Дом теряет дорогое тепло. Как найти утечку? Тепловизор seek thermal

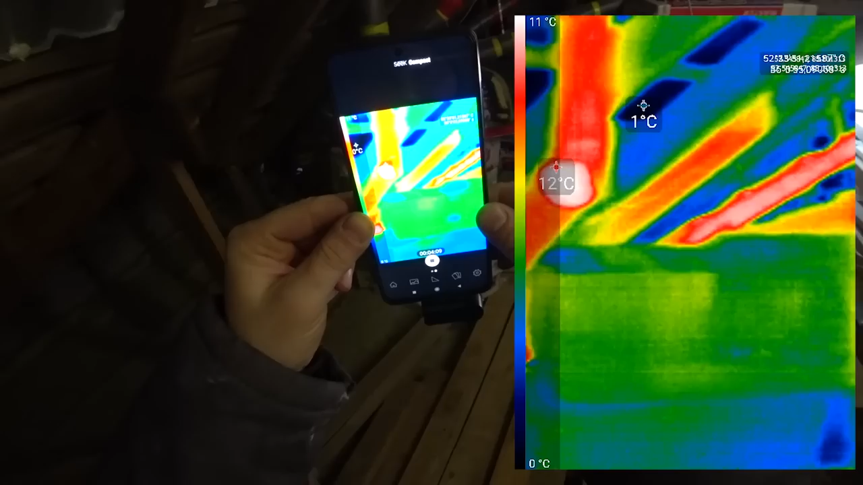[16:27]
On screen: scale top 11°C, scale bottom 0°C
Колено. Не утепленное. Вентиляция дома.
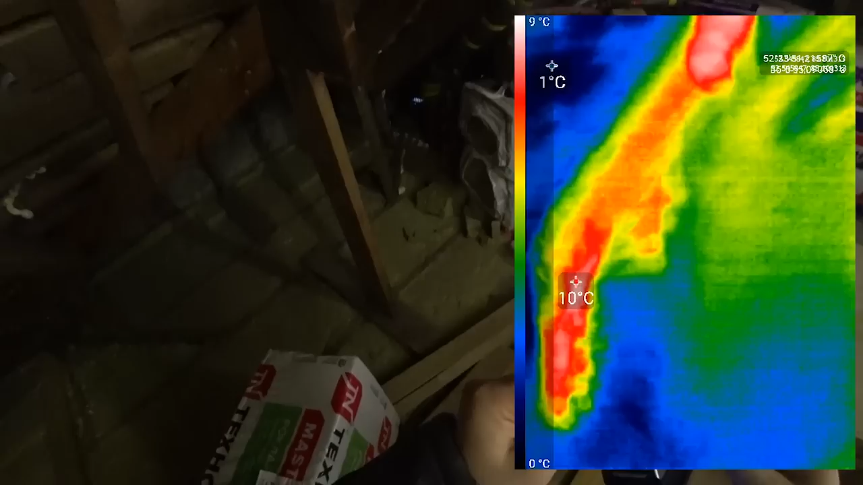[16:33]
On screen: scale top 9°C, scale bottom 0°C
И само примыкание тоже интересно. Посмотреть.
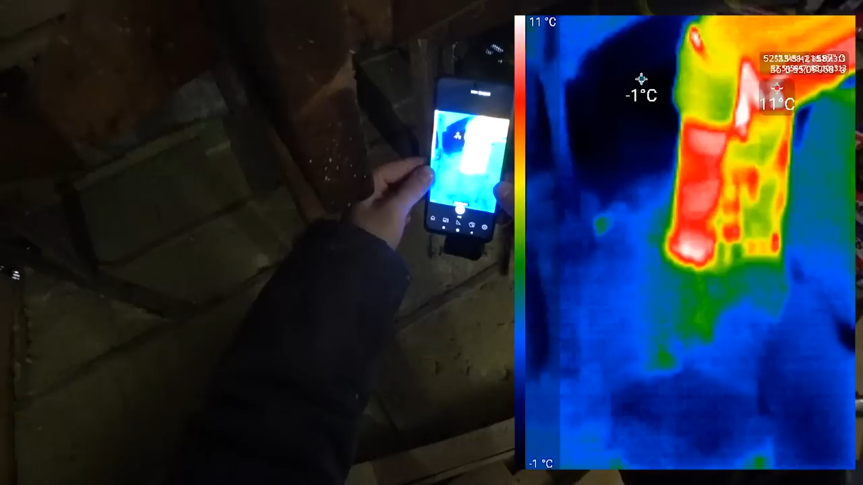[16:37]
On screen: scale top 11°C, scale bottom -1°C
Ну, это все укутывать надо, да? И вон видно, да? Потеря вот тоже зеленая. Вон красная прям точка.
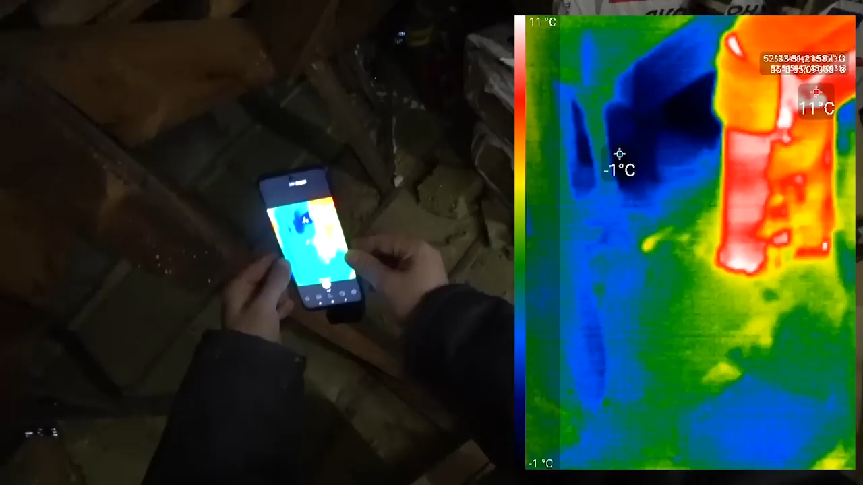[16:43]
On screen: scale top 11°C, scale bottom -1°C
То есть, где-то возле балки фонит. И пробивает.
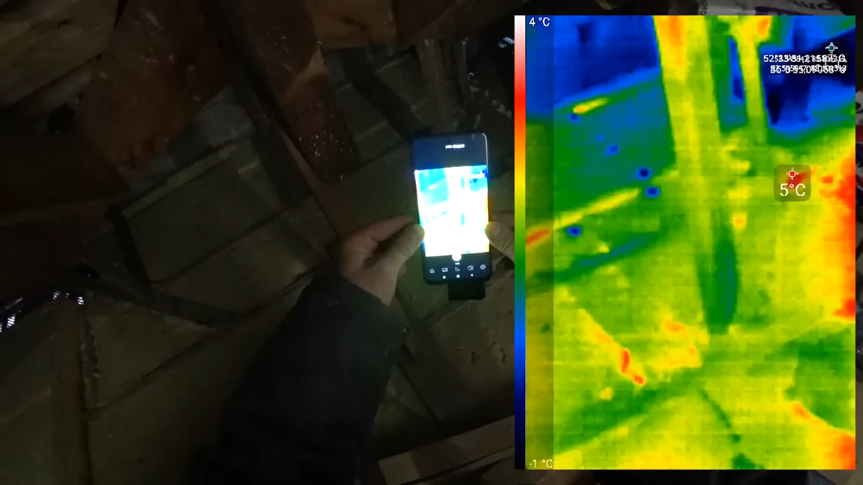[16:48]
On screen: scale top 4°C, scale bottom -1°C
Вау.
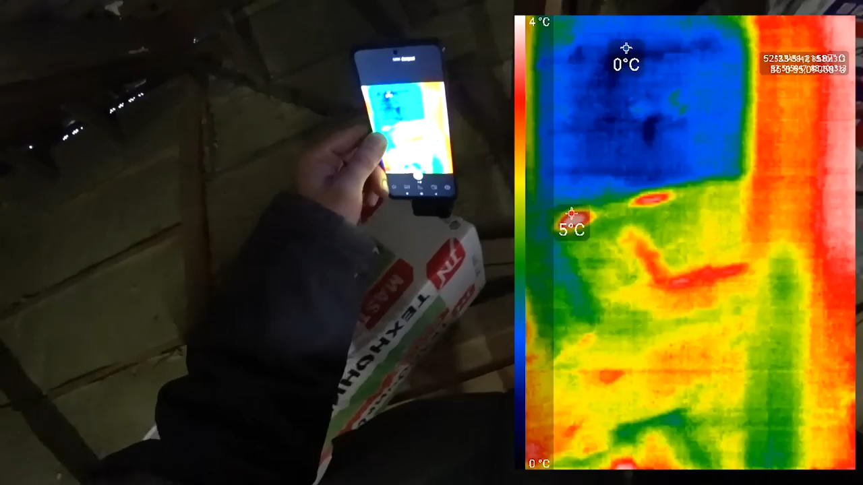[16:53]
On screen: scale top 4°C, scale bottom 0°C
Вот потери. Видите, примыкание. На лестничном марше.
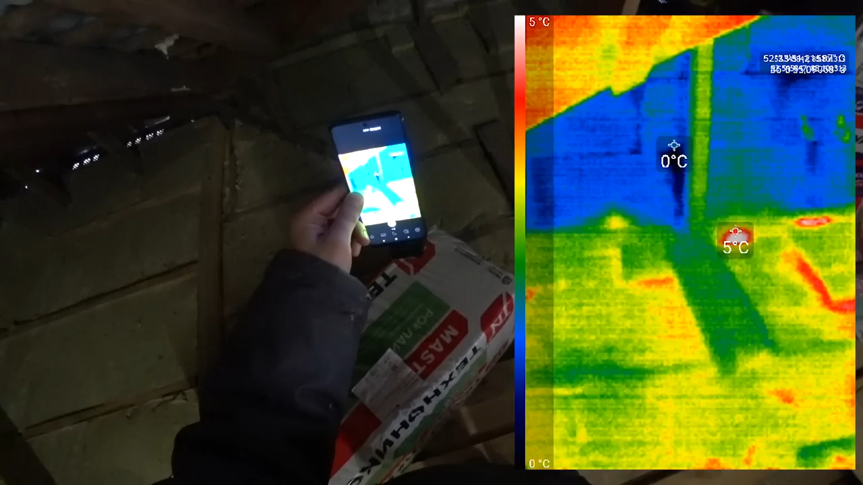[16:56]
On screen: scale top 5°C, scale bottom 0°C
Вон примыкание балки к стене. И тоже чудовищные потери. Тоже хорошенько надо утеплять.
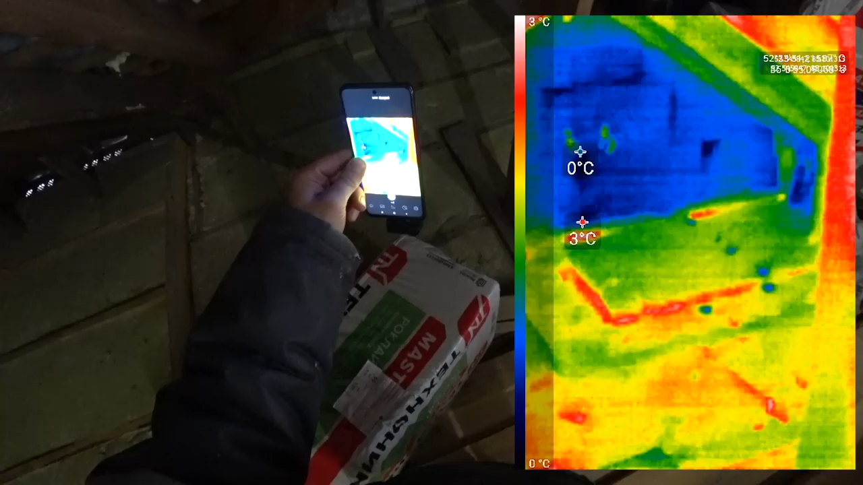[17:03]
On screen: scale top 3°C, scale bottom 0°C
Вон их прям видно. Так, ну что, для себя я понял. Для себя я понял.
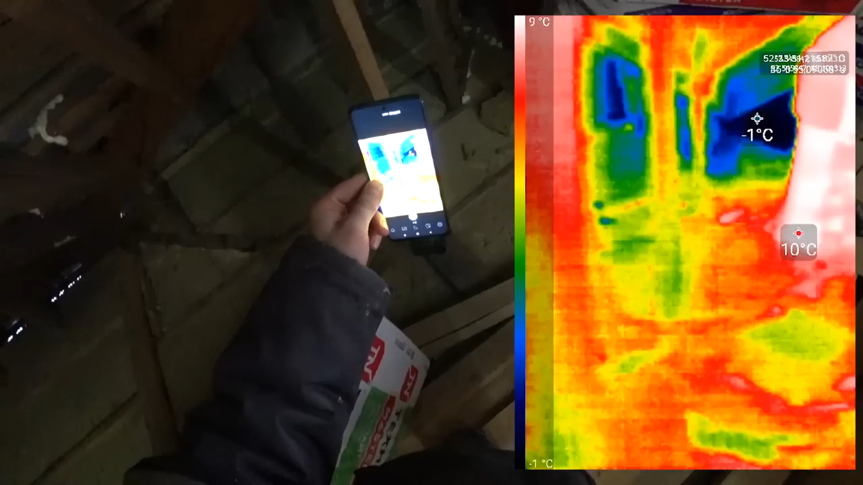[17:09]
On screen: scale top 9°C, scale bottom -1°C
А вот на вся проблема. Так, ну что. Я продолжаю, друзья, утеплять чердак.
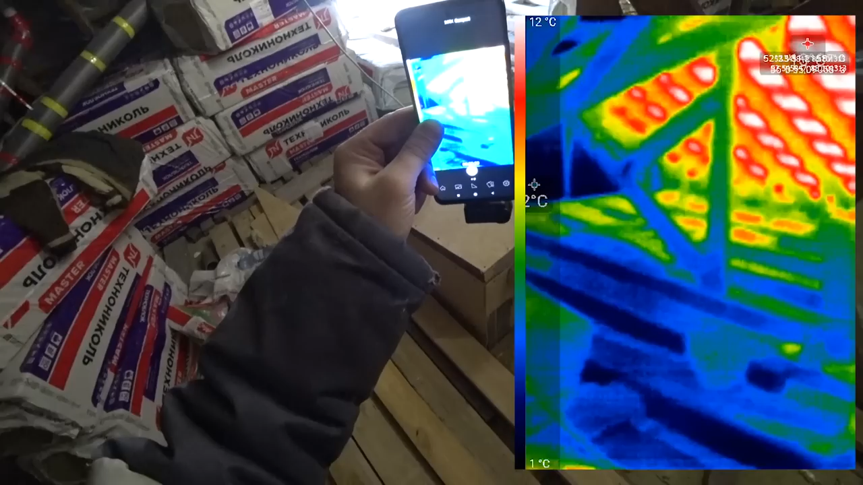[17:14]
On screen: scale top 12°C, scale bottom 1°C
Ну, а вам немножко расскажу про сам прибор.
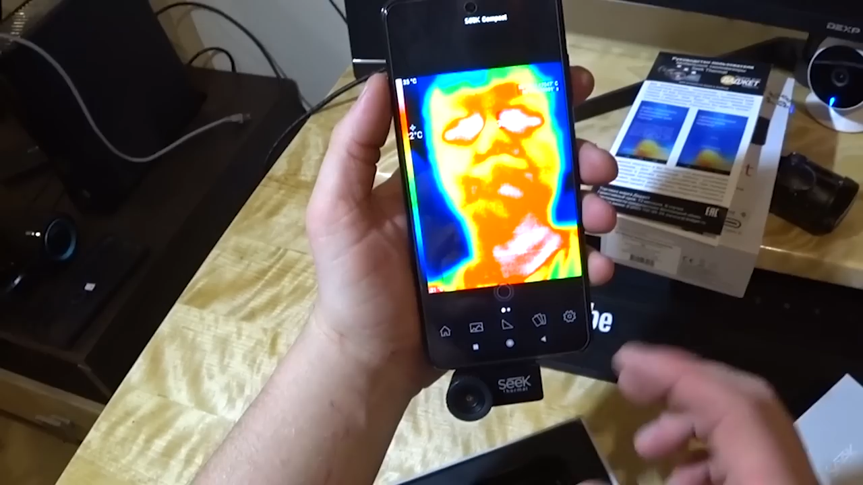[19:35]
Единственное, что понял, что они немножко напрягают, когда включаешь режим видео на самом телефоне.
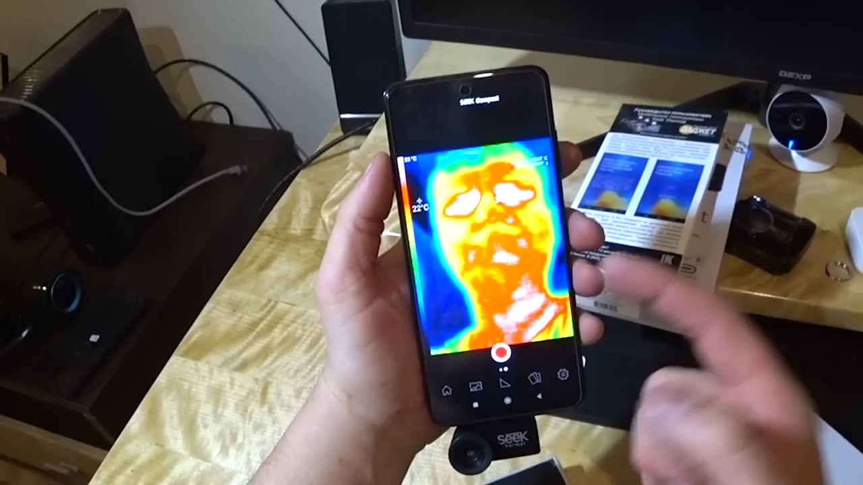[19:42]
Если включить режим видео, он будет записывать еще и звук. Вот. А в таком случае, вот в таком, мы включаем режим фото.
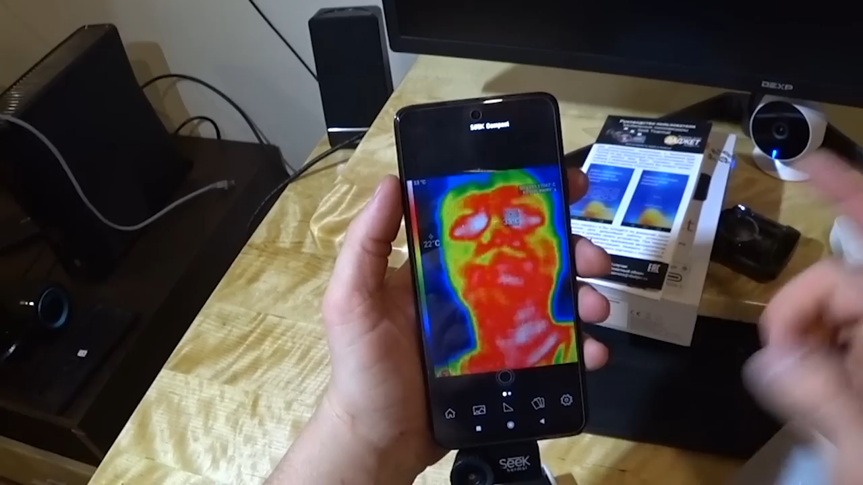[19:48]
Вот. Сфотографировали несколько фотографий на память. Так, ладно.
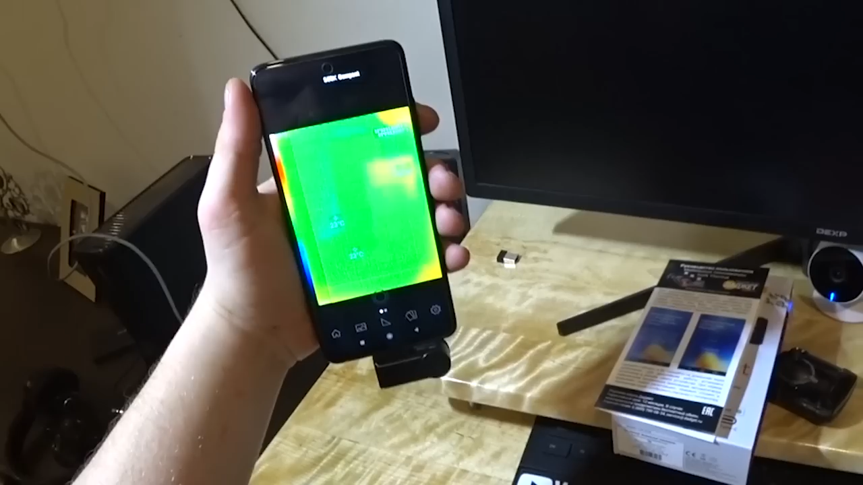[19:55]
Переворачиваем его теперь в зону улицы и можем посмотреть, просто не уходя далеко.
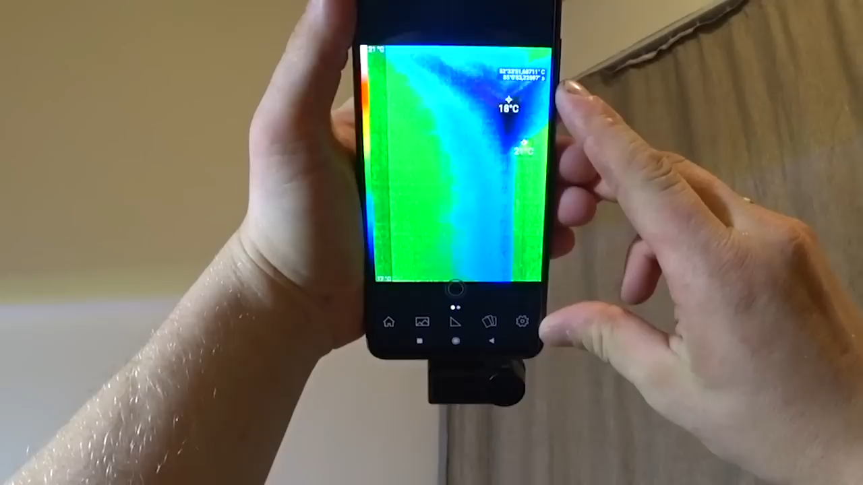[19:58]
Сейчас глянем на нашу комнату. Вот 23 градуса идет штора, 19 градусов угол.